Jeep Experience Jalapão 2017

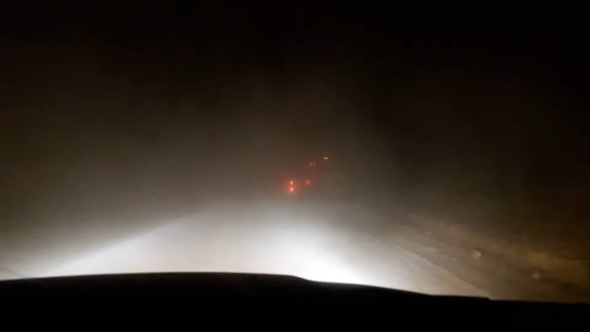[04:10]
O cansaço já pesava e a visibilidade era ainda pior.